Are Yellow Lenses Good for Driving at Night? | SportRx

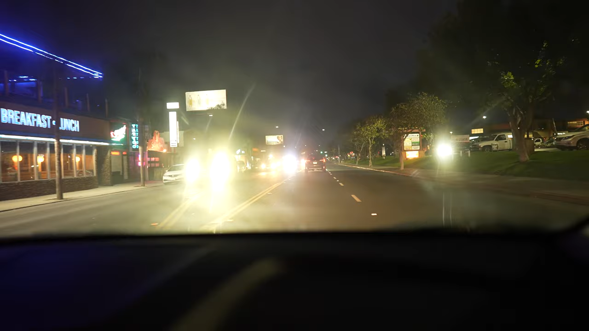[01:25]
all right so we've all had that unpleasant experience of driving into headlights with that one car with the brightest lights in the world and how distracting that is or how about glare on the rearview mirror or maybe you just